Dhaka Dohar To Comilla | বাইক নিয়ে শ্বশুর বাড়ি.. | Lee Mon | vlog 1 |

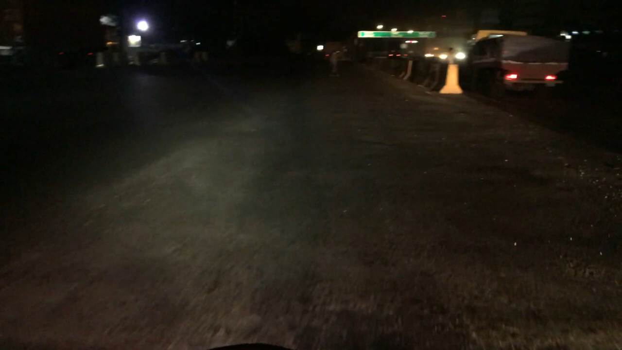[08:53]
ও এলাকা প্রবণ হয়তো হবে, টোল না দিয়েই চলে যাচ্ছিল।
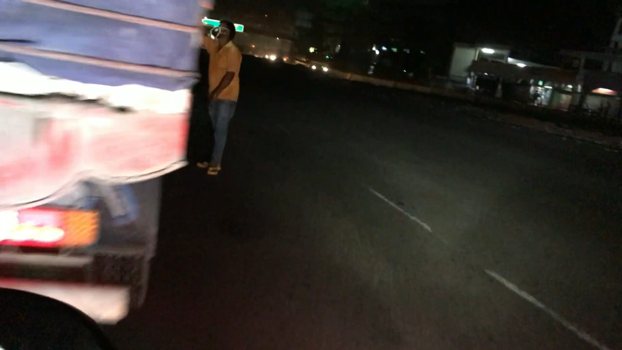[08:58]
সো আমরা কাপজাপ করতেছে।
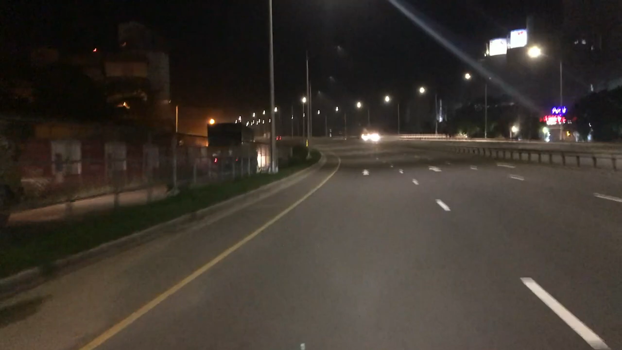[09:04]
আসলে অনেক জোস লাগছে মেঘনা ব্রিজটার, আসলে রাতের বেলা অনেক সুন্দর লাগে।
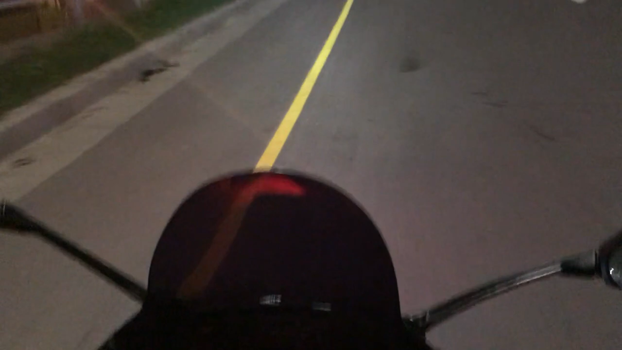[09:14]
এই মেঘনা ব্রিজে আগে যে জ্যাম পড়তো, যারা এই রোডে যাতায়াত করেন তারা অবশ্যই জানেন অনেক ভোগান্তিতে ছিল মানুষ এই রোডের। তো এখন টোলেন হয়ে যাওয়ার পর আসলেই অনেক প্যারামুক্ত হয়ে গেছে,
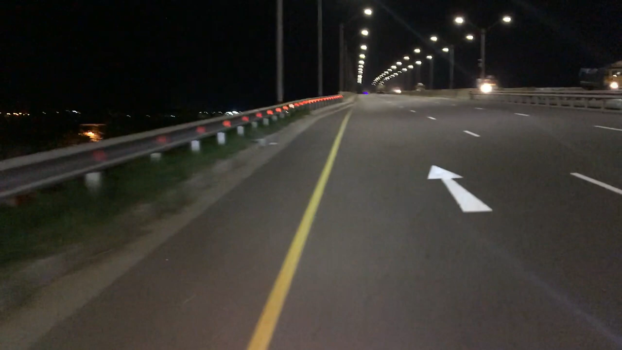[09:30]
আরও বিশেষ করে করোনা ভাইরাসের কারণে রোডঘাট আরও একটু বেশি ফাঁকা, কারণ মানুষ যাতায়াত কম করে, গাড়ি ঘোড়া কম চলে, যার কারণে এখন ওরকম একটা চাপ নেই। সো ভালোই লাগছে, খুব সুন্দর বাতাস, ঠান্ডা বাতাস। এখন পুরো মেঘনা নদীর উপরে আছি, আস্তে আস্তে এগোচ্ছি সামনের দিকে। এই
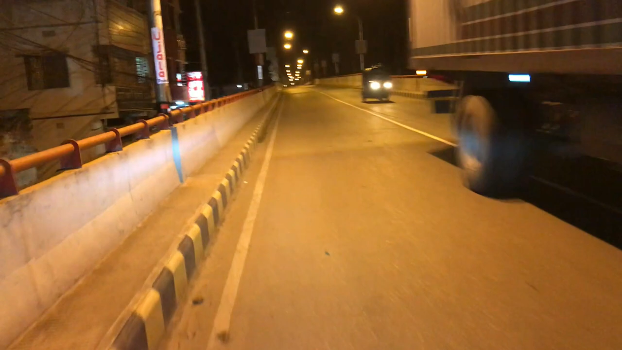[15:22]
এটা হলো কুমিল্লা সিটির ফ্লাইওভার, আর আমার এটা সাধারণ গাছাই ফ্লাইওভার থেকে নেমে হাতের বাঁ দিকে।